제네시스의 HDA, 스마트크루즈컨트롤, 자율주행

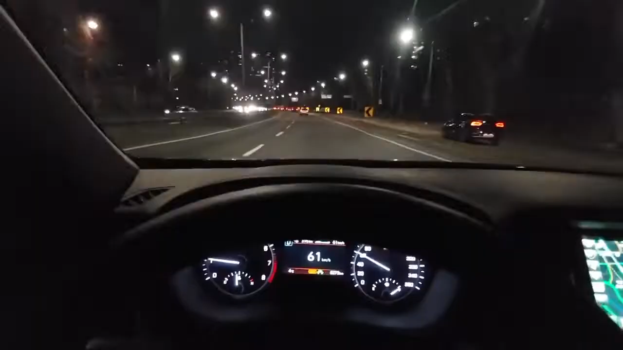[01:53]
지금 야간이고 한 10시 25분이네요. 야간이고 핸들을 살짝만 잡고 있고 제가 힘을 주고 있지 않거든요. 핸들을 살짝 놔볼게요. 살짝 커브인데 잘 가고 있습니다. 지금은 물론 규정 속도대로 켜놨고요.
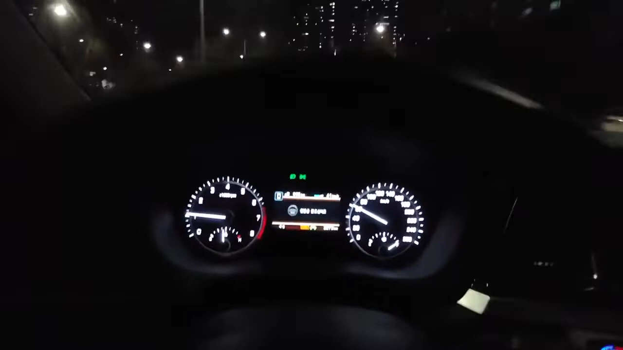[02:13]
핸들 잡으라고 하네 이제 다시 떼 볼게요. 지금은 직진이고